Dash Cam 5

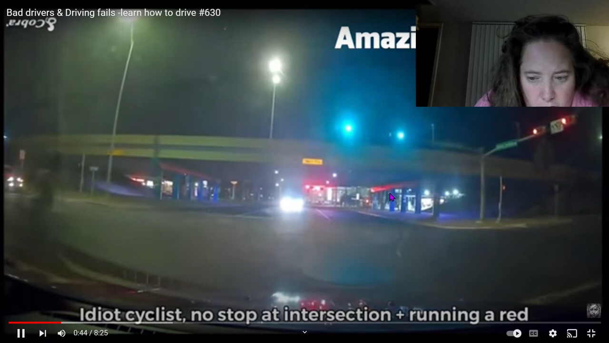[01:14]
Idiot cyclist, no stop at intersection running red. Plus running red.
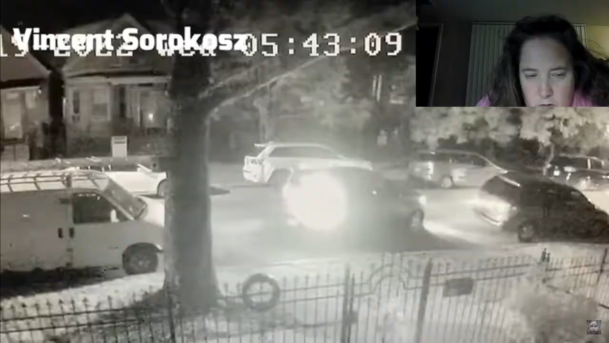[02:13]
Probably the only McDonald's in town, too, huh? Not parked very well, are you, buddy?